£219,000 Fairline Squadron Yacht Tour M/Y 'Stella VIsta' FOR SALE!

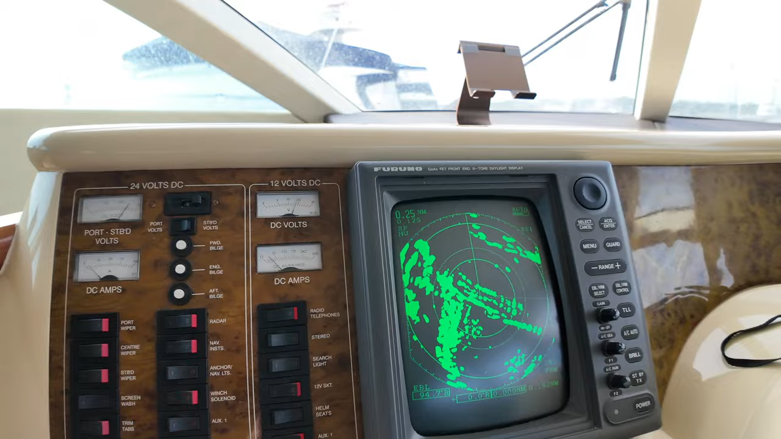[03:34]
And over here, we've got the radars currently burning at the moment, the Furuno radar there, giving us a picture of what we've got around us.